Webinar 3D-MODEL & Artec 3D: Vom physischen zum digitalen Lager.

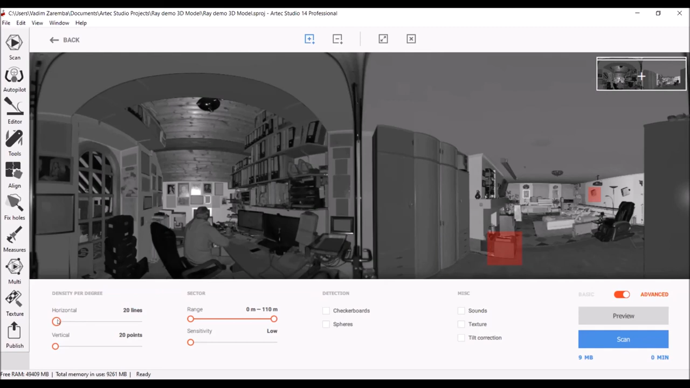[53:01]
beispiel die punktedichte heruntersetze sehen wir plötzlich dass dieser scan weniger als eine minute dauern wird und nur noch 9 megabyte groß sein wird so also ich könnte eigentlich diesen scan jetzt starten dies ist zwar die minimale punktedichte aber sie haben ja vorhin den großen